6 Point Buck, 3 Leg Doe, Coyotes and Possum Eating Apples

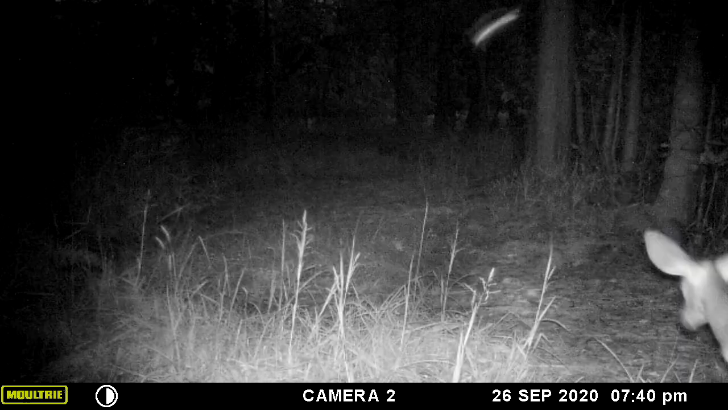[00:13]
all right and welcome back to the north 40 and we are getting after it here with three leg down at the lakefront I believe there she is with her fawn so this this group of vids is gonna stretch from September through to October that's a Wiley coyote they're not liking being lit up look at those eyes that one's pretty
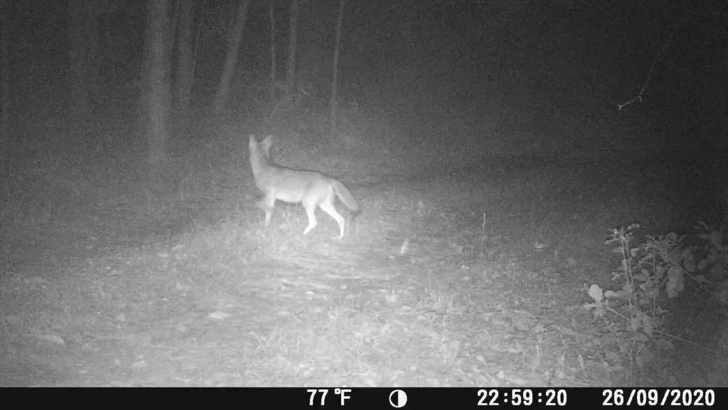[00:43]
healthy looking I think that's the same one he might have circled back around he's definitely looking for something there's big six point
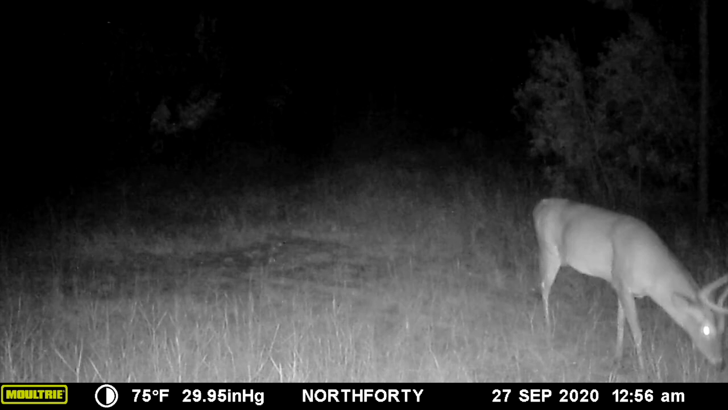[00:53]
he's all over this set of videos that's
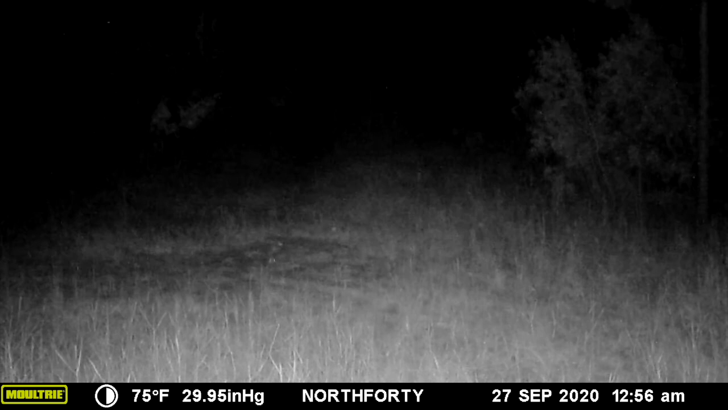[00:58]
broken spike he's been around the
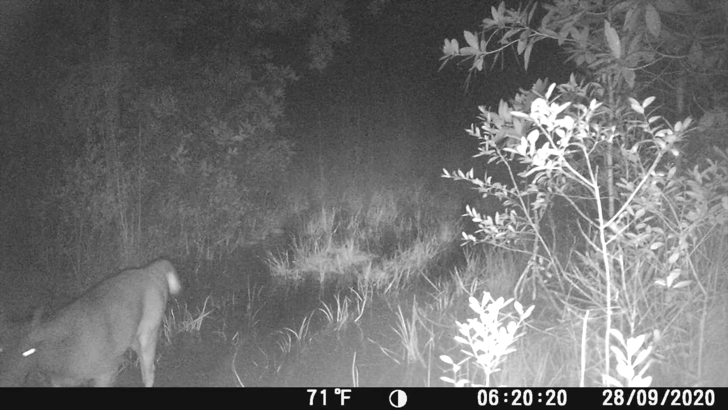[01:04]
properties kind of like he's got a break and a snaggle and another antler that's kind of miss mismatched their six point again
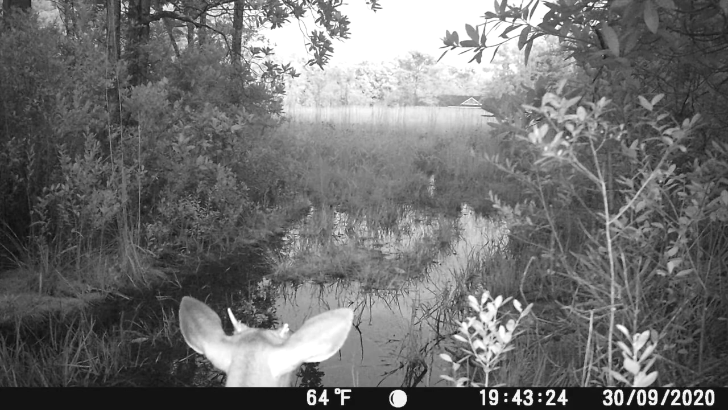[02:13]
this is a little spike back in the back of the property and hat pin just looking out checking the surroundings out and this is another spike this is a nicely developed young buck here over by the by the gate he's also on this video several times
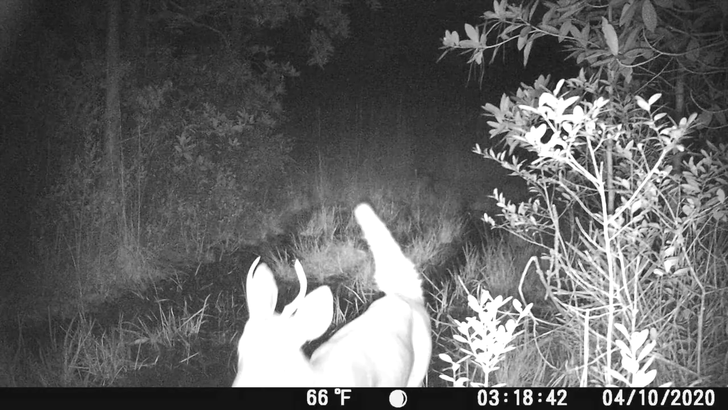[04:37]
he's been following six point around
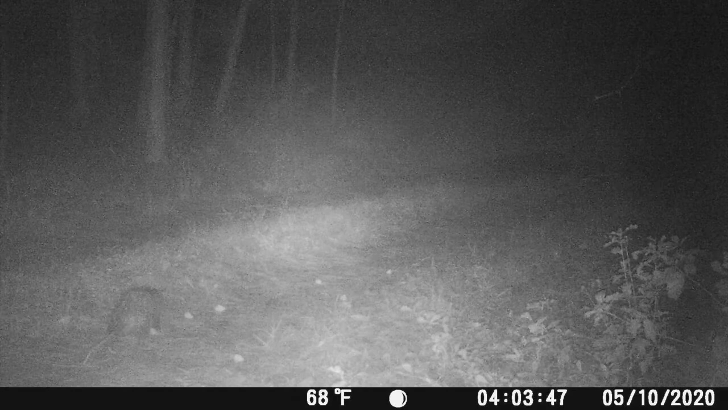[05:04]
he can't fit more than one in his mouth he wants to take them all he just came back for another one i think he cleaned that place up actually
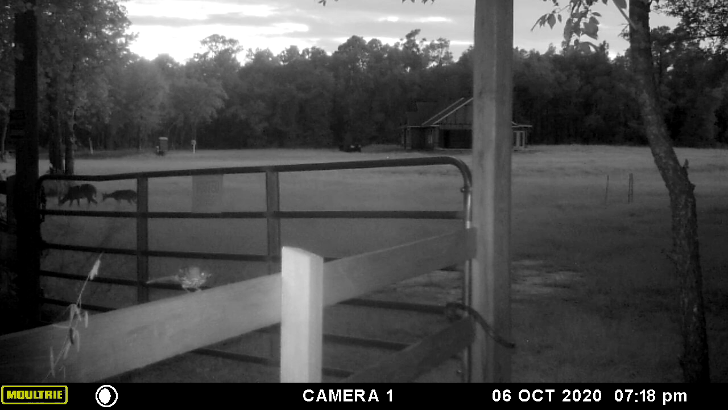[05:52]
just running in the night that's great there's spike again
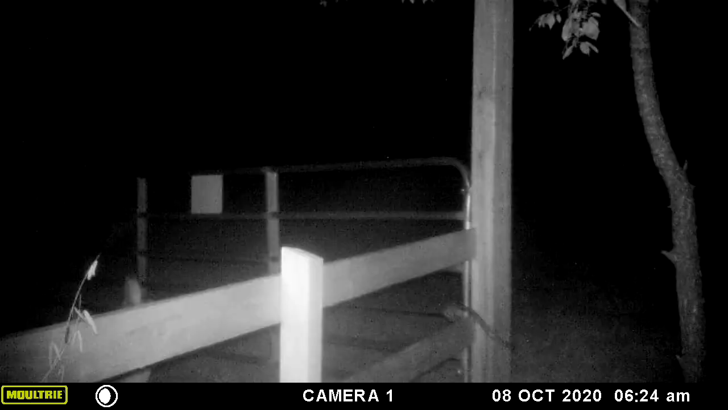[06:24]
it's just a small fawn down by the lake run
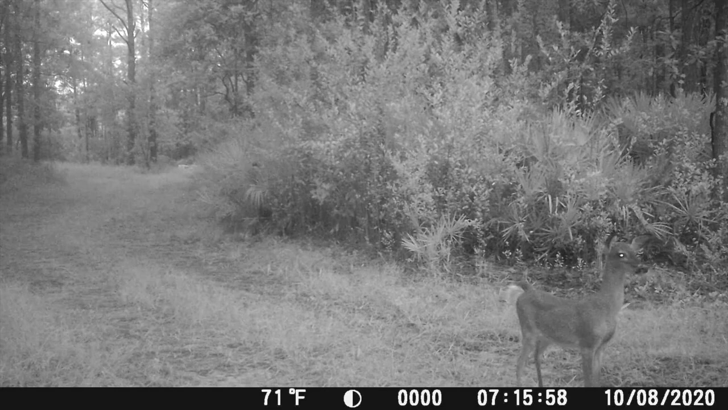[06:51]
stamping it something must have seen something that she didn't like
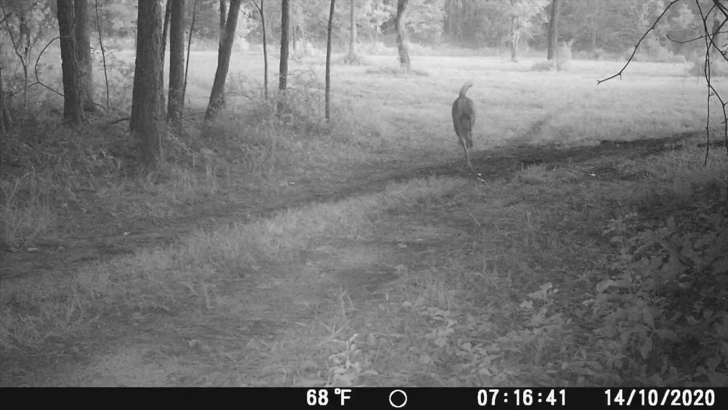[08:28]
and we're going to wrap this video up
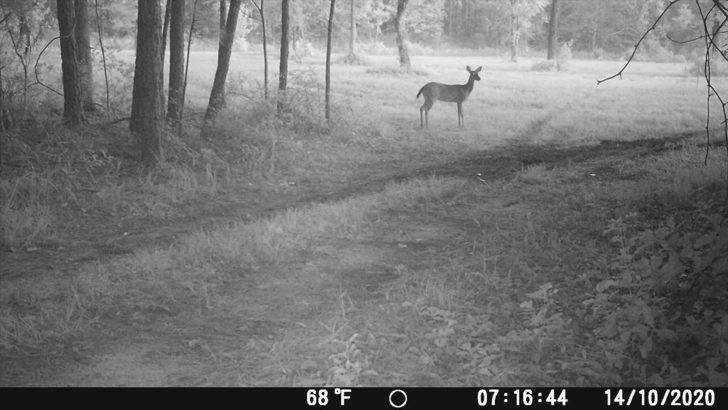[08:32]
with just a shot of a doe and that will be it from